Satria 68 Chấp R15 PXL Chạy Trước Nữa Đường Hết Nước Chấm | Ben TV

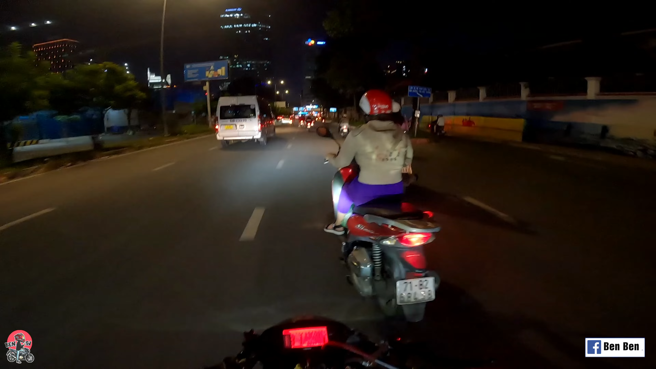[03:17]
Đó, ok anh em. Thì đã tới phố đi bộ. Gần tới thôi anh em, sắp tới thôi. Rồi ra đây cho anh em rửa mắt nha.
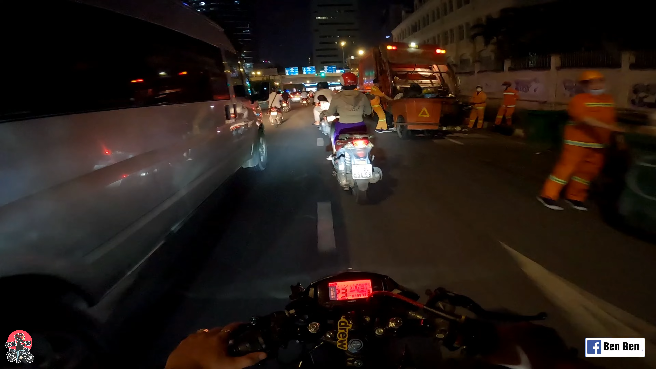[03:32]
Rửa mắt những cặp đôi yêu nhau. Như có một anh da dét chạy phía sau mình bị công an rồi. Ghê vậy. Ủa, hai em gái đã bị thổi vô rồi. Ghê quá, ghê quá. Làm sao bộ mình êm ru rồi.
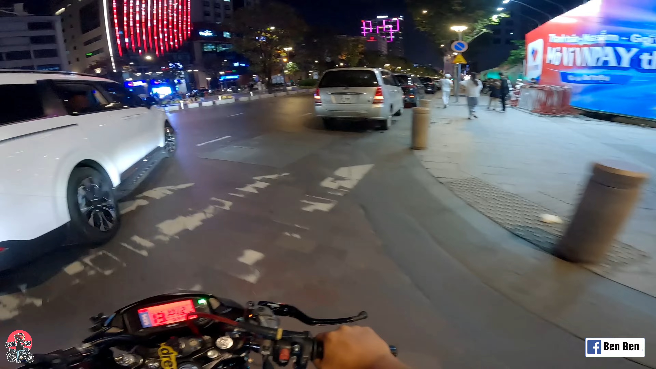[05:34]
Lâu lắm rồi mới giác mặt, giác chiếc xe ra này chạy đi dạo phố với mấy anh em. Giờ này xe hơi đông dữ vậy. Này không thấy mấy Gation Boy. Này đường láng ghê. Nhưng mà đường trống quá thì sợ công an anh em.
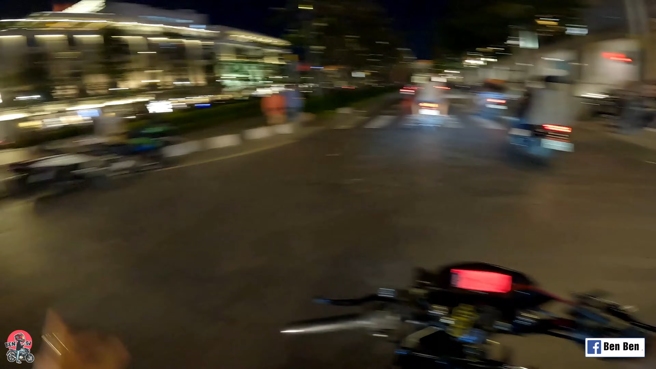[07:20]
Nay công an đứng ngoài đó rồi. Su Cà Na anh em, tại cái khu vực đó hay chạy mấy idol đang dựng xe ở đó này kia, móc đầu rồi các kiểu lắm anh em. Mà sao có công an đứng đó rồi, nhưng mà công an đi là chắc chắn là công an đi là có mấy sinh boy ở đó tụ tập lại thôi.
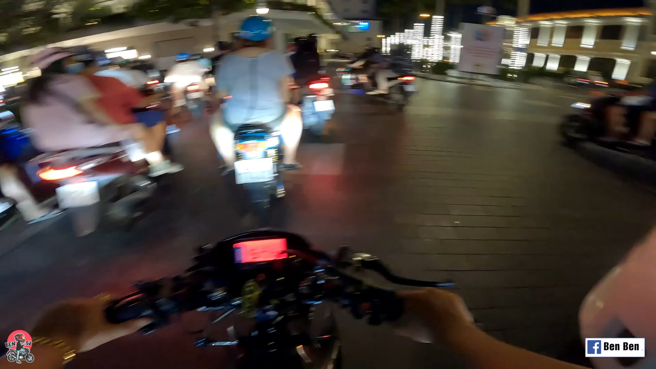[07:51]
Ồ, quay Bồ Đàm quá đẹp, chắc là 54 danh dinh. Bây giờ quay ra đường hay làm 54 danh dinh lắm.
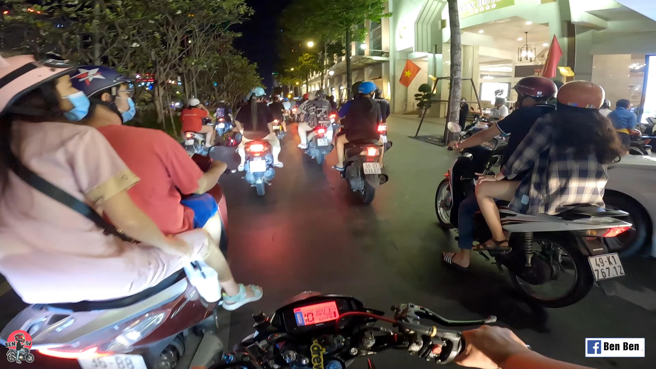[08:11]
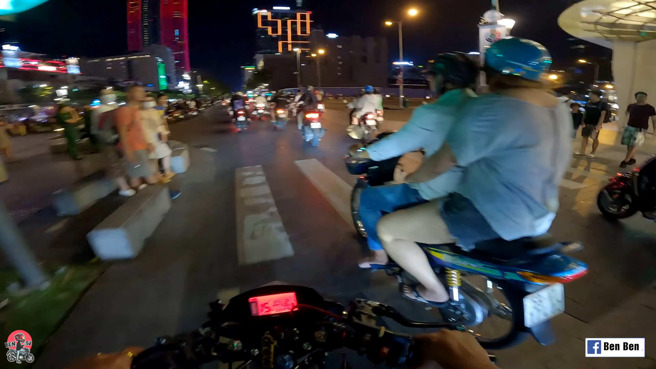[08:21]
Anh em, khu vực này đã bị mấy anh đô thị lập chốt, cho nên là không có một Jason Boy nào đứng đó luôn.
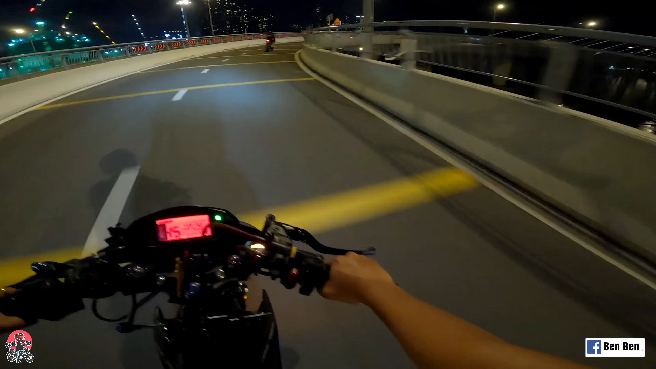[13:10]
Rồi bây giờ mình chạy lên cầu mới anh em, xong rồi mới quay đầu chạy về được.